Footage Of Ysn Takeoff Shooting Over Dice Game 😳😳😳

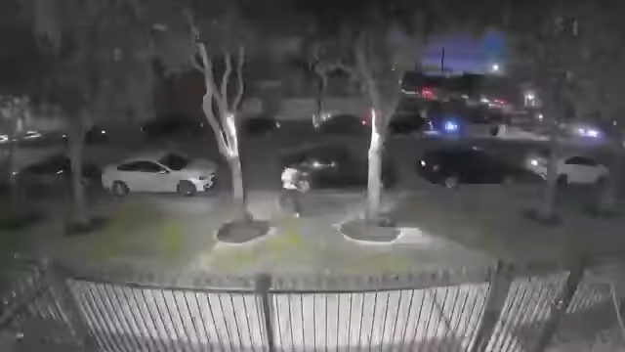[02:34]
including a man holding what appears to be a gun.